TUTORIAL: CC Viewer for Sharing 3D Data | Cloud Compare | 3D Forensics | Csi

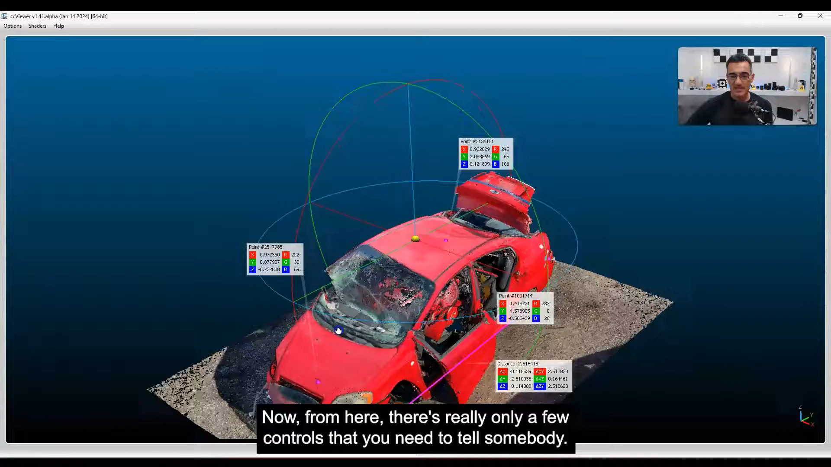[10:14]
Now from here there's really only a few controls that you need to tell somebody okay so left mouse button is to rotate
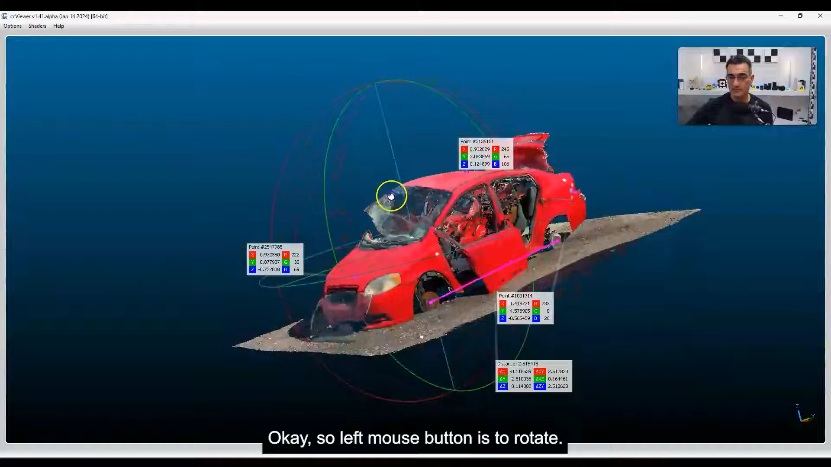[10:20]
okay right mouse button is the pan and the mouse wheel is to zoom in and out okay so that's pretty
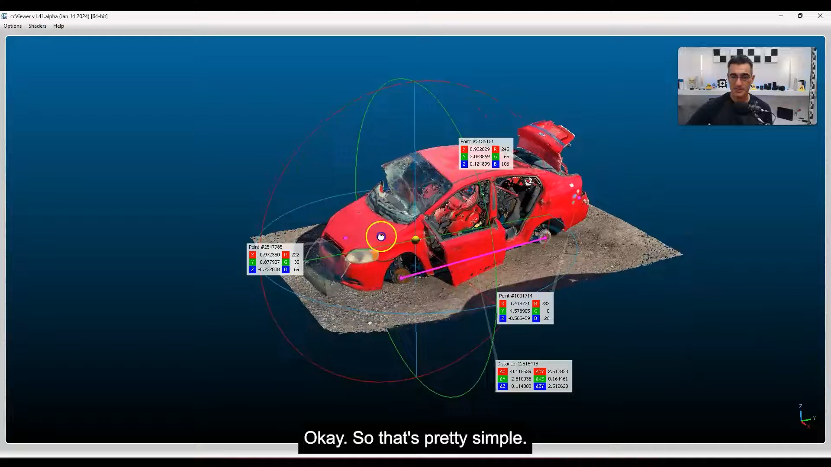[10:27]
simple and there isn't a lot that you can do here there's not a lot you can really play with there's not a lot you can really you know mess around with.
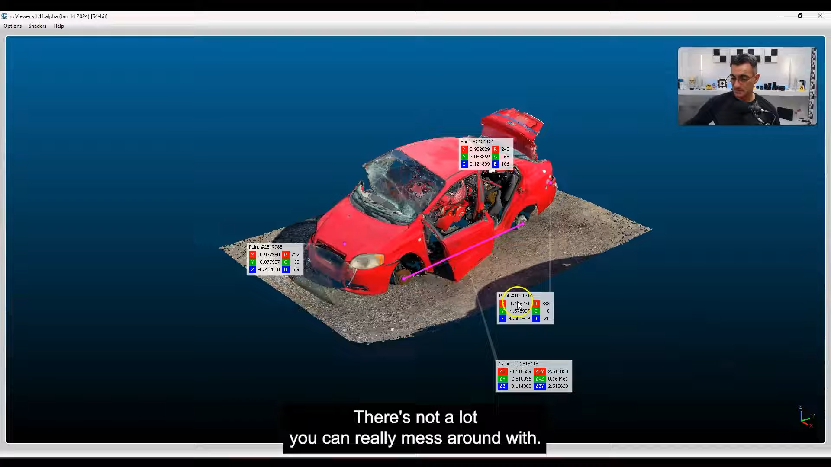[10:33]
There are some things like clicking on points and creating new labels and if this becomes
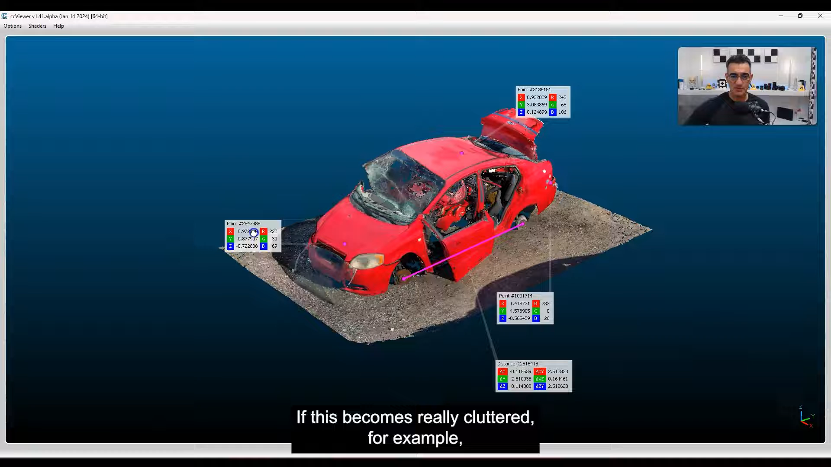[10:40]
really cluttered for example you can right click on these labels just at the top here and it'll just wrap up the
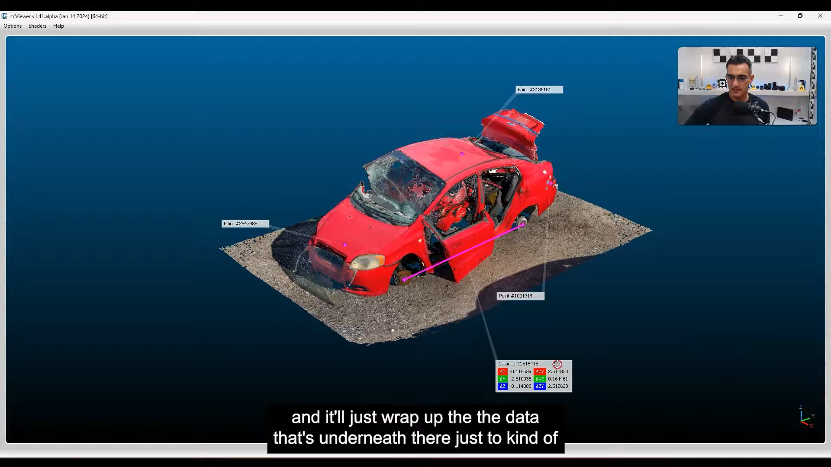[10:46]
the data that's underneath there just to kind of keep it a little bit simpler. You can also highlight something and then delete it if
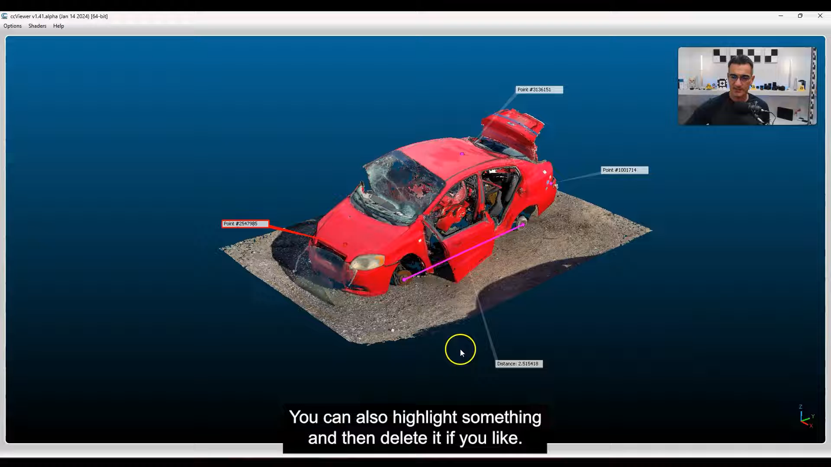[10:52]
you like now that's not going to modify the original file but it'll just wipe some things out if it's interesting for you
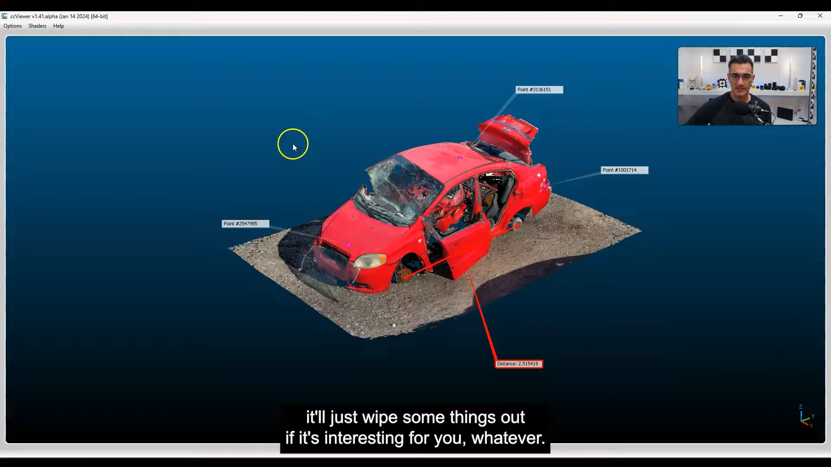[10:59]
whatever and probably the biggest thing that's helpful is going to be go up here and it says f1 and you
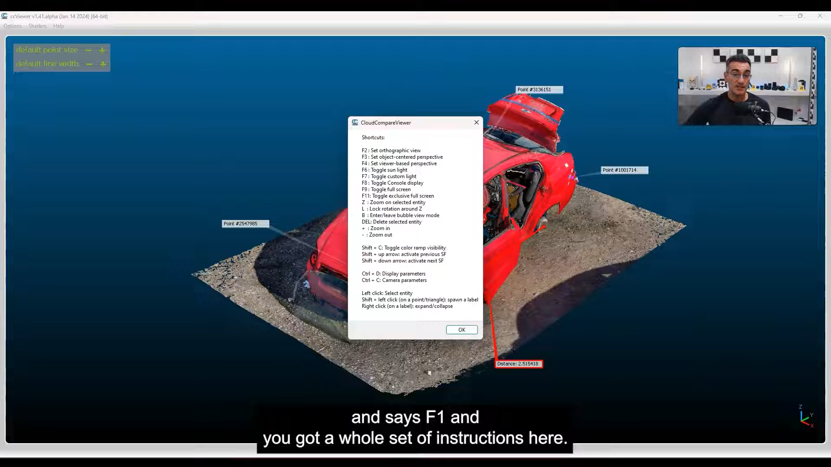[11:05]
got a whole set of instructions here okay so f2 set orthographic view f3 object center perspective so
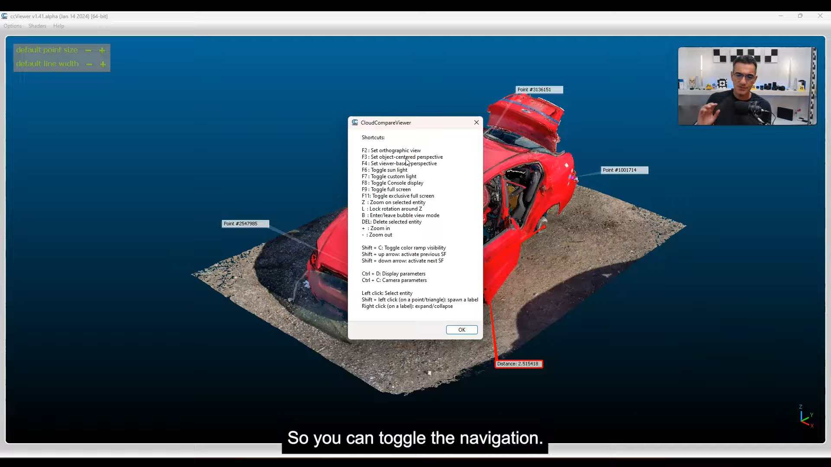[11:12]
you can toggle the navigation there are default views up here you can see here it says if you shift left
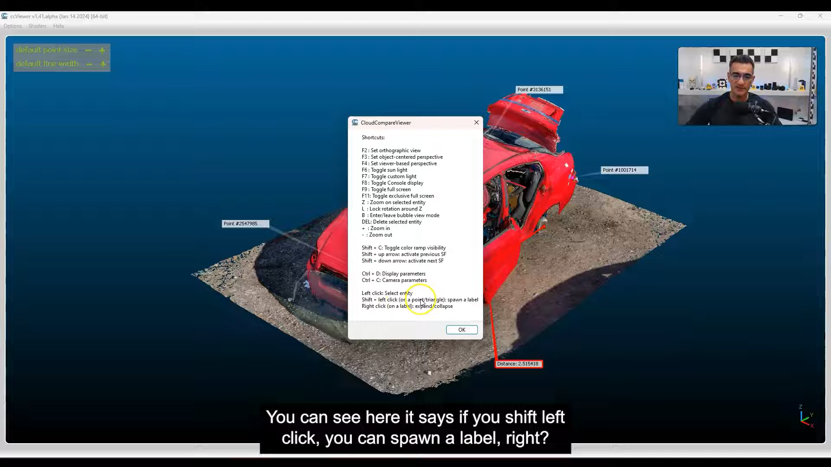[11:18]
click you can spawn a label all right and then if you right click on a label you can expand or collapse it so for example if I
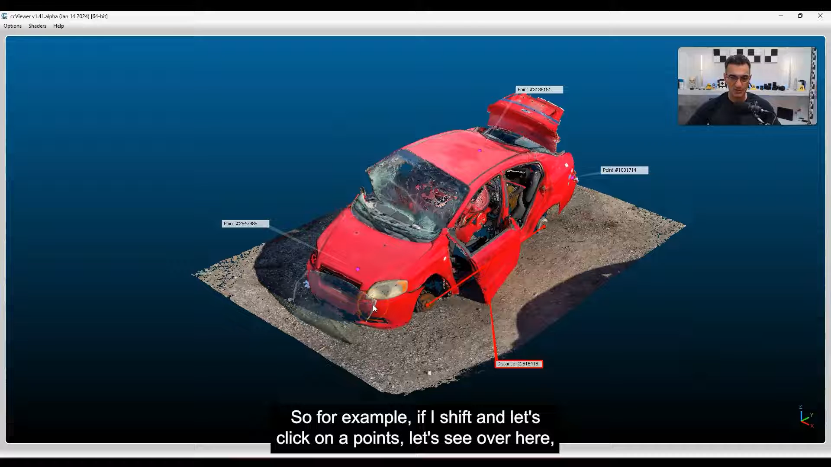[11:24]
shift and left click on a point so let's say over here I'm going to click you see that it's created a new label for me so if I shift left
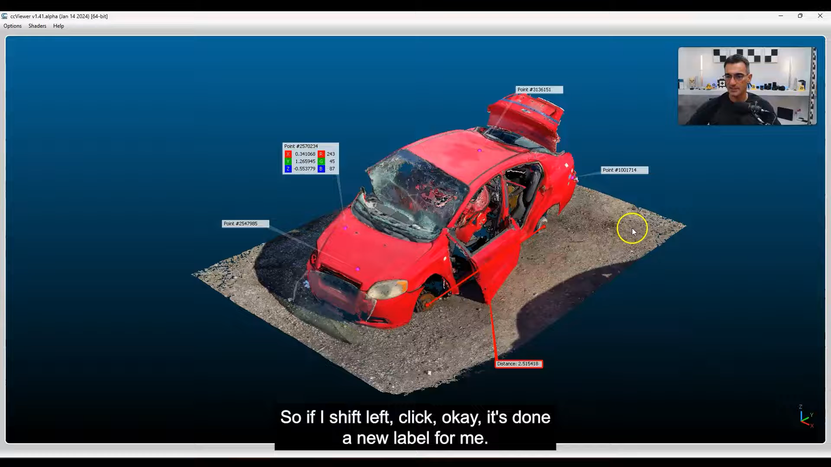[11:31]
click okay it's done a new label for me that's cool if I want to get rid of it I highlight it and I'm going to hit the
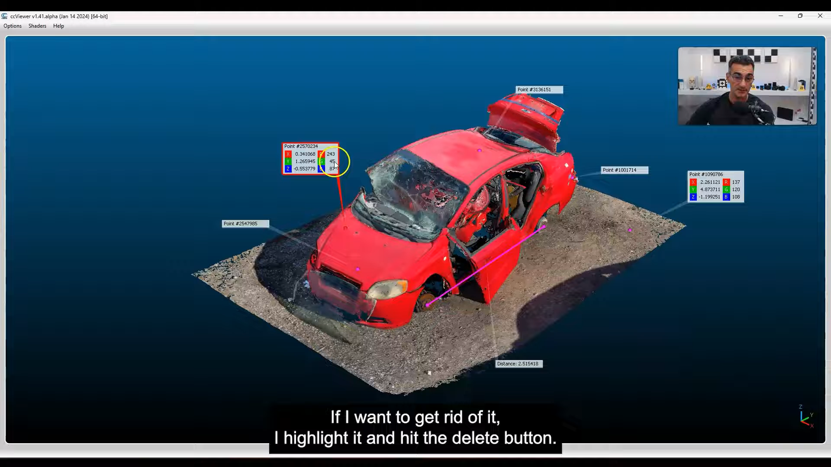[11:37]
delete button there you go it's gone and that's gone too okay so I don't need it there it can be a temporary
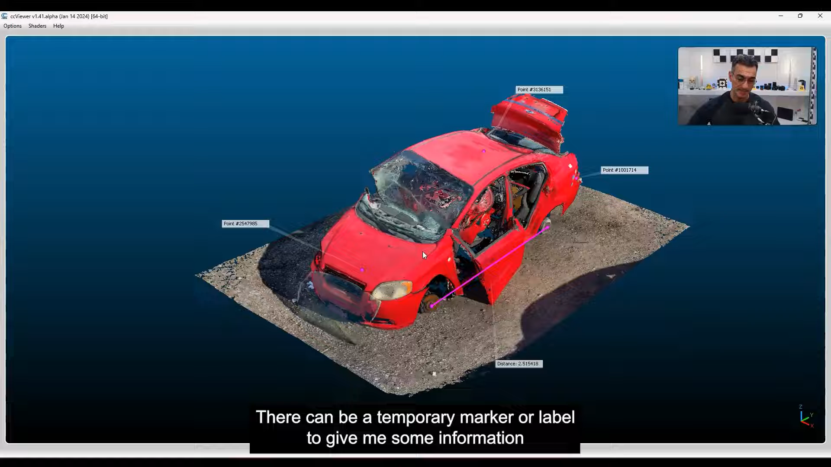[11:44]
marker or label to give me some information about the point you can't do measurements right now so that's not possible it's
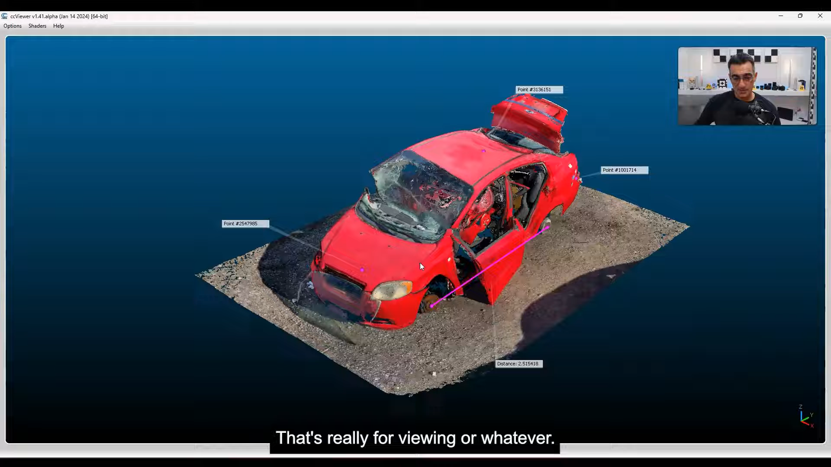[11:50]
really for viewing or whatever but if you know what measurements are important like this one here well you can wrap them up to
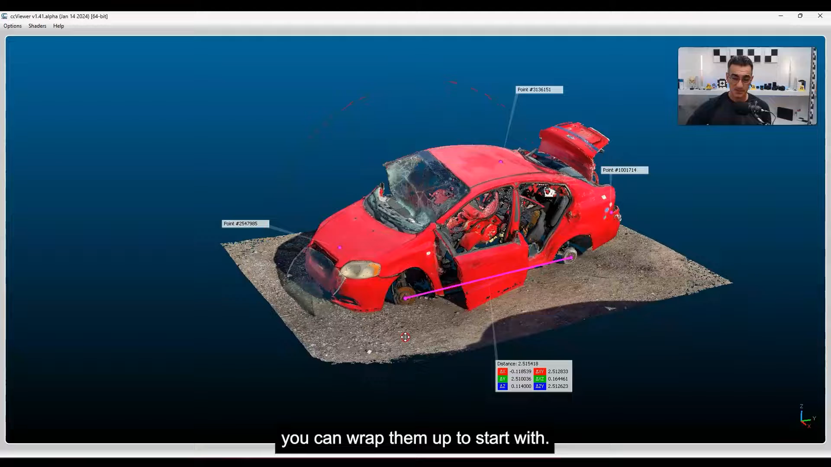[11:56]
start with you don't need to do them after you can just do them all before and then they'll be in here no problem what
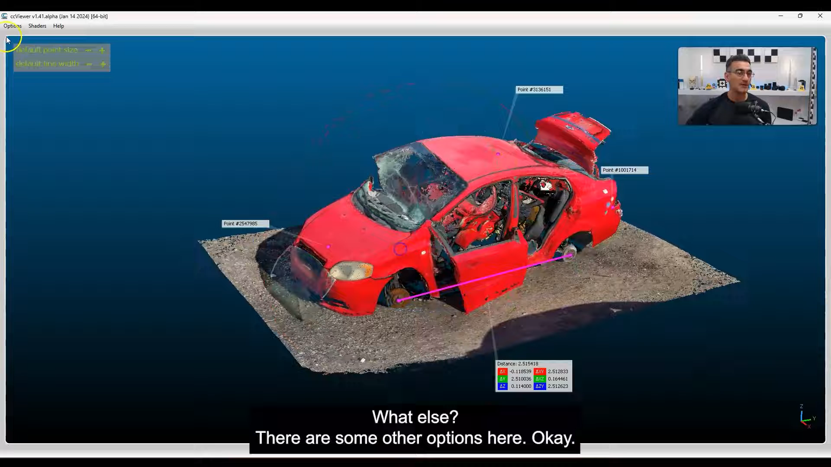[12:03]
else there are some other options here okay so they talk about like the camera parameters the display parameters
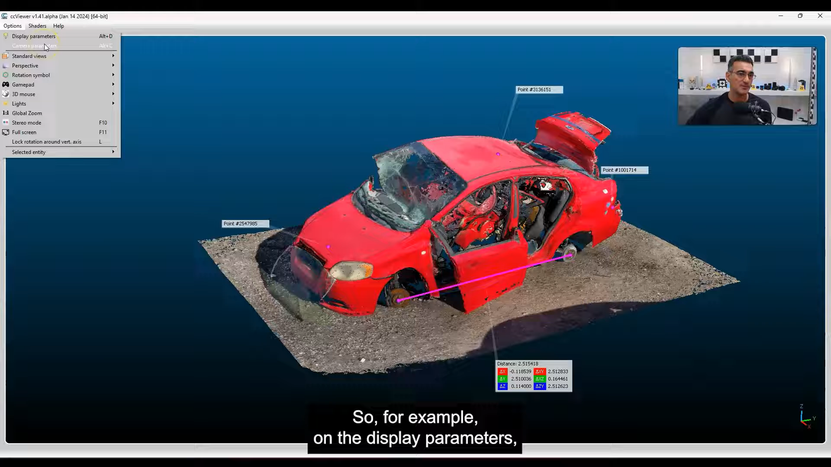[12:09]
so for example on the display parameters if you go to colors and materials there has background so if I just want that as a
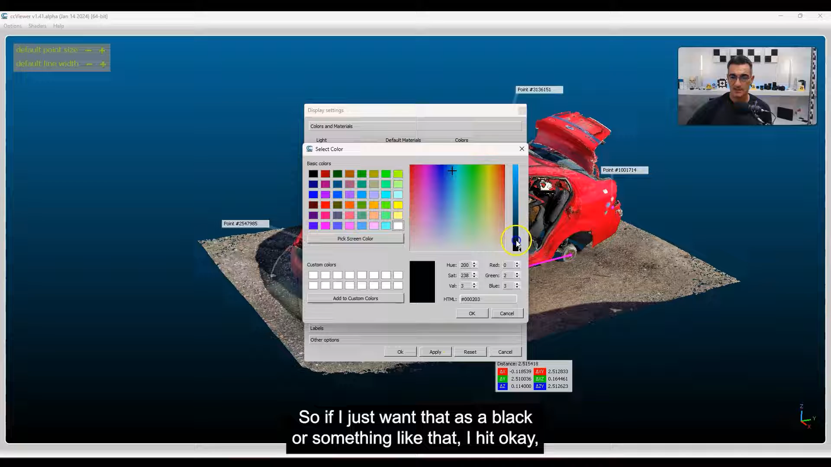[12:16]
black or something like that I hit okay I don't want a gradient and I go apply you see that it changed everything
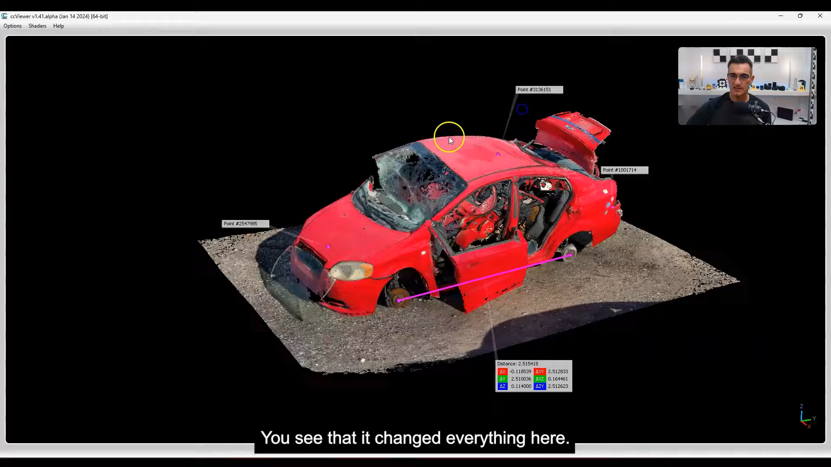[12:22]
here so now I got a nice black background which I don't know I tend to like so that's okay there's
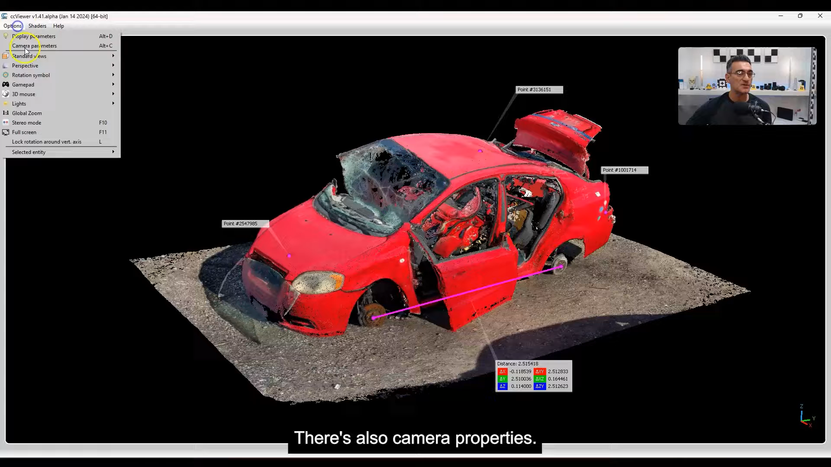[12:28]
also camera properties if I click on that and let's say for example I don't like the field of view it's at set at 50
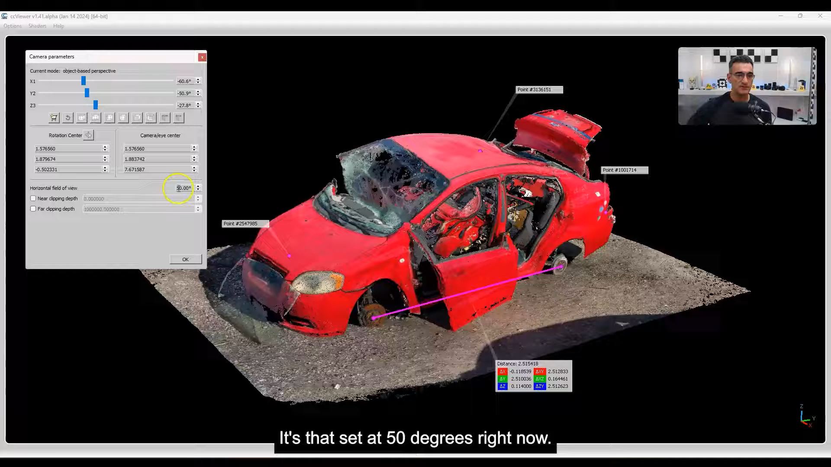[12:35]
degrees right now let's say I want a wider field of view like at 80 I click okay and then when I zoom in I just I get this different kind of perspective
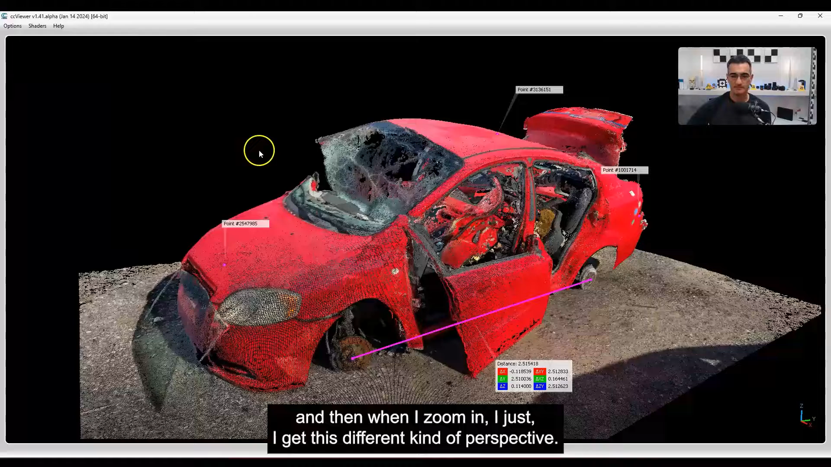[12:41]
when you hover over the top left here you see it says default point size I can increase this to make it look more solid
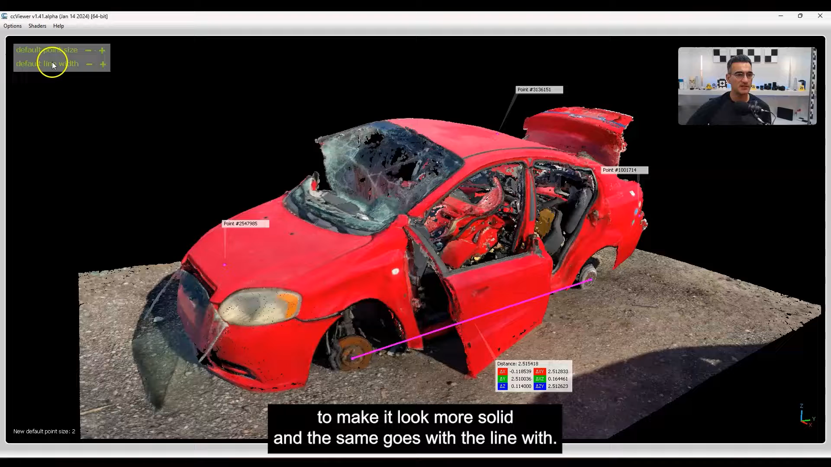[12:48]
and that the same goes with the line width so if I don't have any poly lines here that I can show you but it would